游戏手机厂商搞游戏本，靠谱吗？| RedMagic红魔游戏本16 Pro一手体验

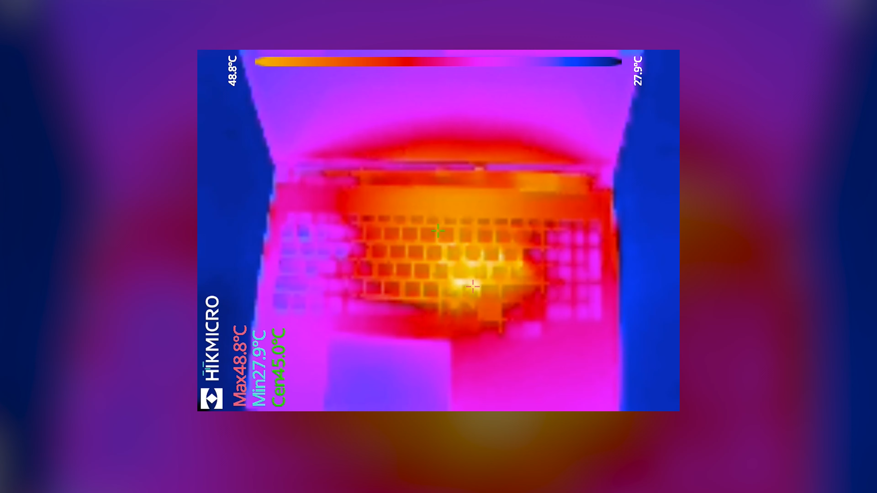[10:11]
On screen: spot 45.0°C, max 48.8°C, min 27.9°C, scale top 48.8°C, scale bottom 27.9°C
键盘中心约为45度最高温度出现在键盘的右侧约为47度笔记本掌握区域只有35度左右右手操作鼠标的区域约为27.
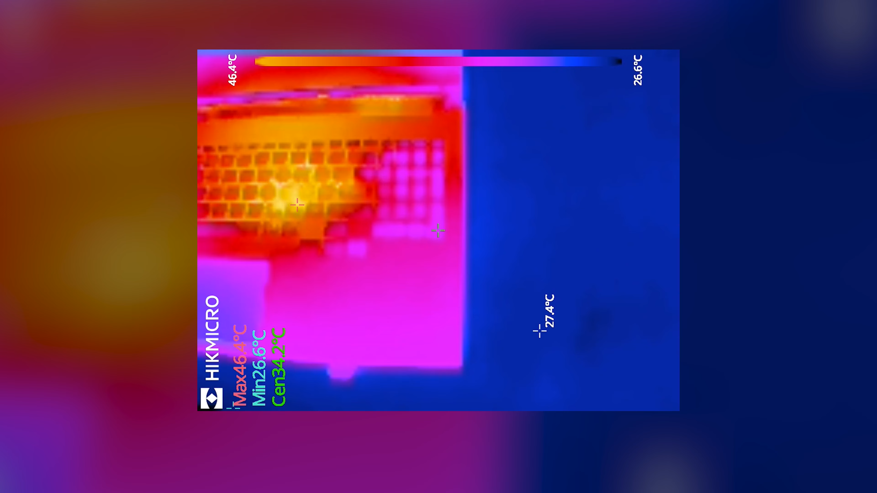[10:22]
On screen: max 46.4°C, min 26.6°C, scale top 46.4°C, scale bottom 26.6°C
5度温度不算高 没有烫水的感觉